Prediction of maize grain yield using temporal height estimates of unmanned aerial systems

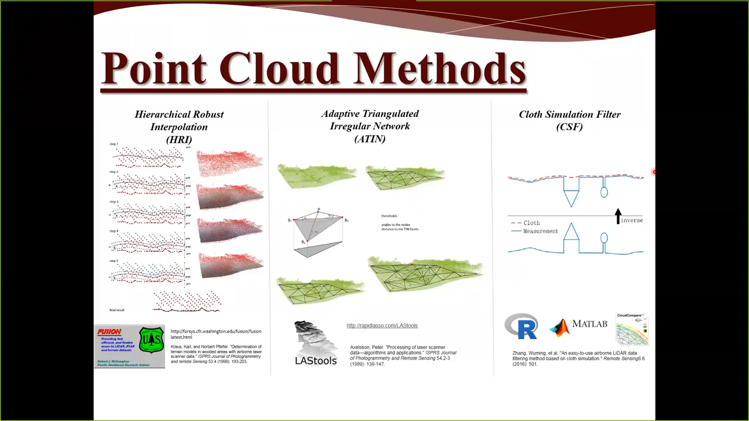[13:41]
and then lays this cloth – cloth mesh on the bottom surface and uses several parameters to fit the mesh to the bottom of the point cloud. So, we looked at specifically three study sites to evaluate these four different methods of modeling the elevation – or the surface, sorry.
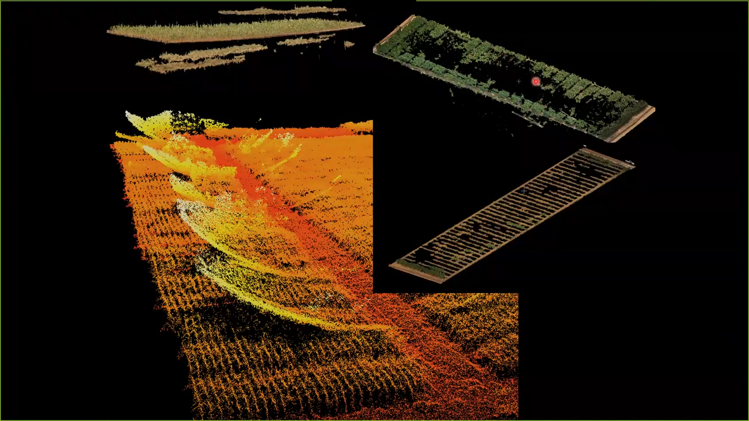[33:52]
So it's more difficult for the algorithm to identify and match these key points, which results in mosaicing issues. And for height, it results in these, what we call black holes, where the algorithm just fails. And it just, it doesn't put, it just leaves these areas empty or void of information. And this is a visual representation of why this is occurring.